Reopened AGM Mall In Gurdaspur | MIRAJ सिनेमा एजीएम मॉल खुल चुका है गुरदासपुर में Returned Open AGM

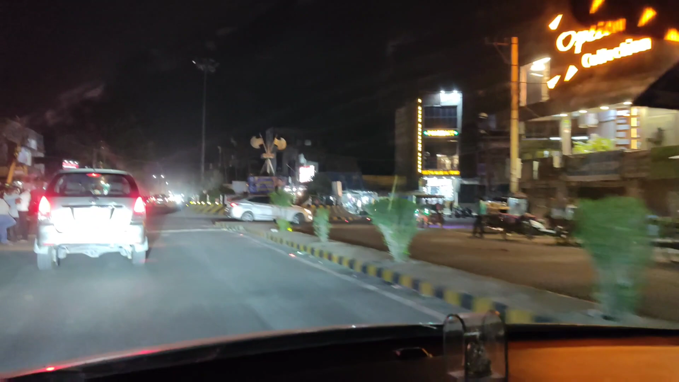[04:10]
ये नाइट का दृश्य है, गुरदासपुर परसे वाला चौक।
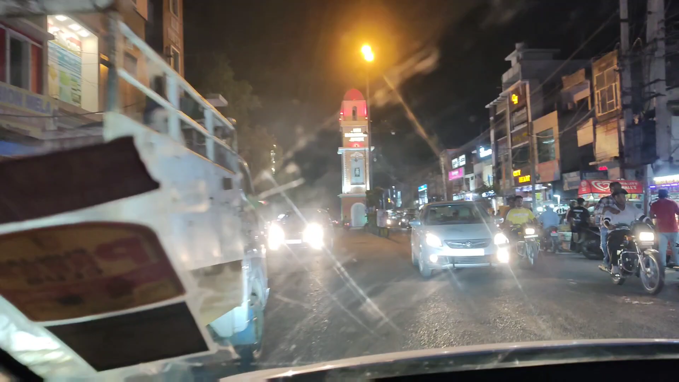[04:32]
जो हनुमान जी के नाम से ये चौक बोला जाता है।